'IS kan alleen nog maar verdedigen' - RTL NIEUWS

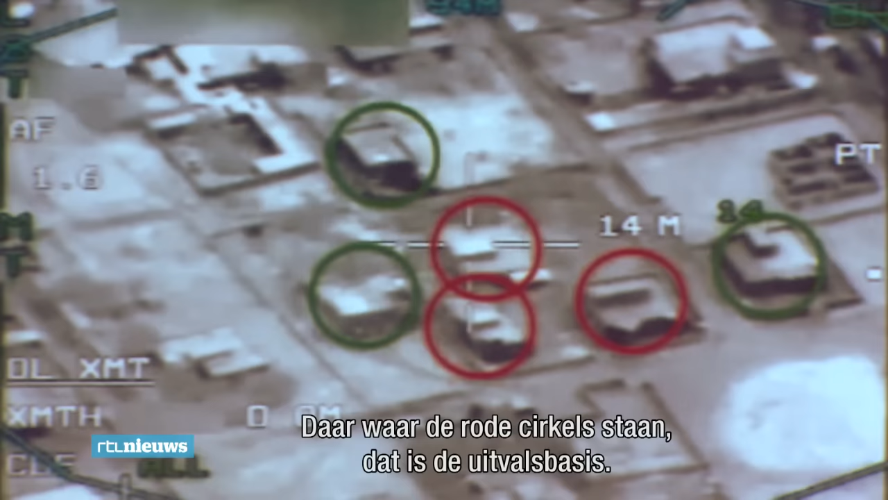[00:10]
Daar waar de rode cirkels staan, dat is de uitvalsbasis, de groene cirkels...
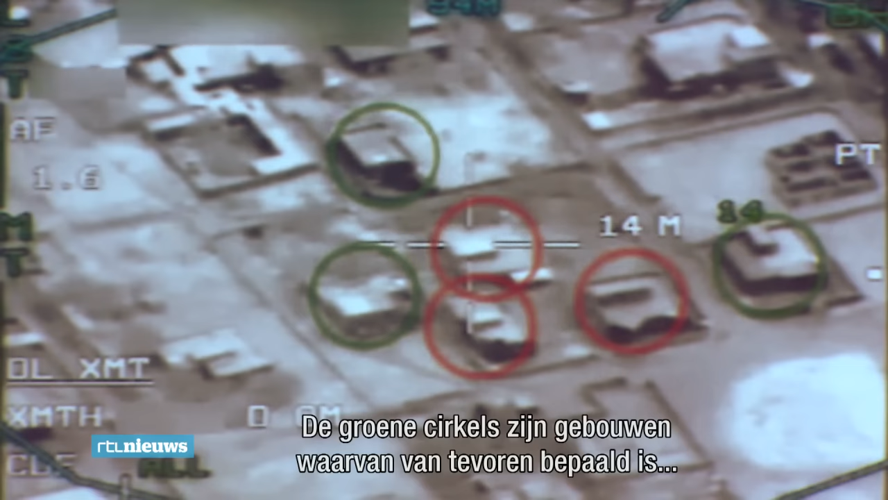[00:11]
dat zijn gebouwen waarvan van tevoren bepaald is...
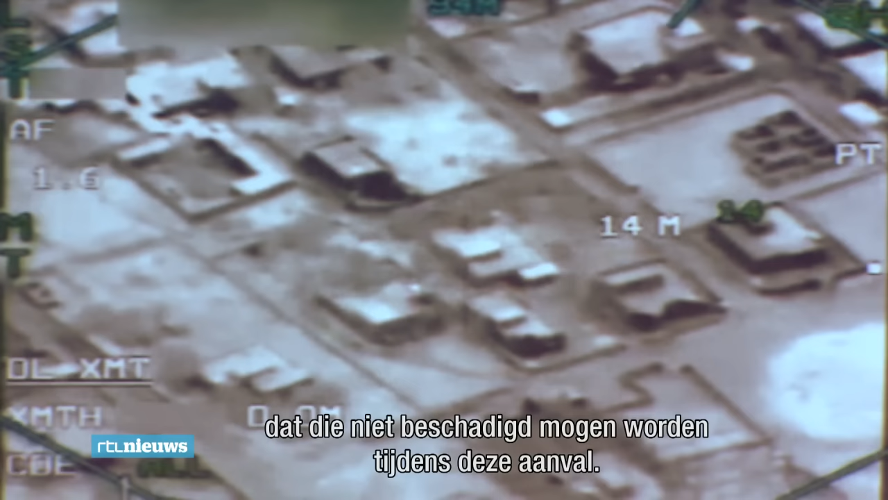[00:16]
dat die niet beschadigd mogen worden tijdens deze aanval.